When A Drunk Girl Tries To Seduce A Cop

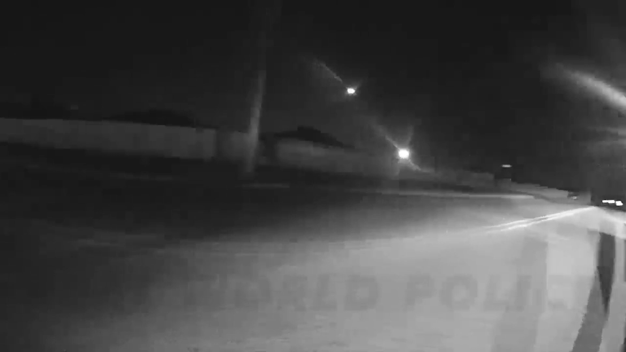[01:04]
As Officer Smith cruised along, he spotted a black SUV meandering in the inside lane ahead of him. The driver of the SUV seemed to be playing a little too close to the yellow lines, zigzagging and dancing like nobody was watching.
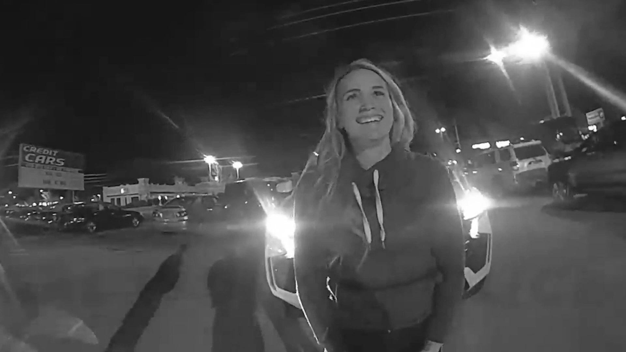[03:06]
It turns out Brooke's eyes weren't as smooth as she thought. Officer Smith spotted some interesting eye movements that hinted at a not-so-sober state.
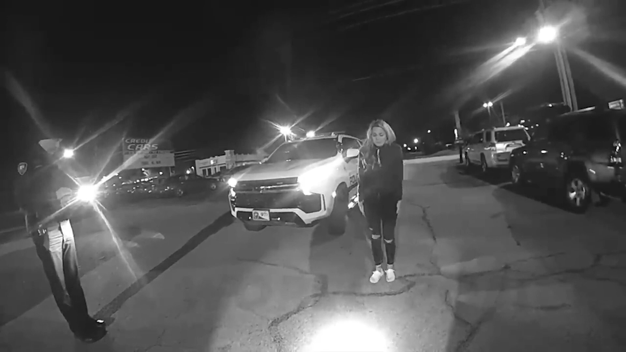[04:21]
Alas, Brooke's performance didn't earn her any standing ovations. Instead, she was granted an all-expenses-paid trip to the Bentonville Police Department, courtesy of Corporal Quentin Reinhart, who joined the party to conduct an inventory of the vehicle.
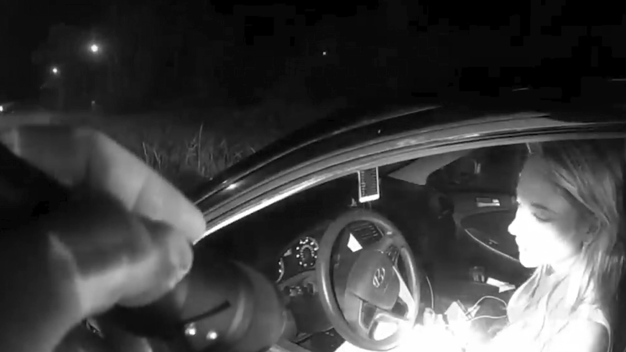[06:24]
Yep, she was rocking a snazzy yellow wristband, probably from one of those local bars. But wait, there's more.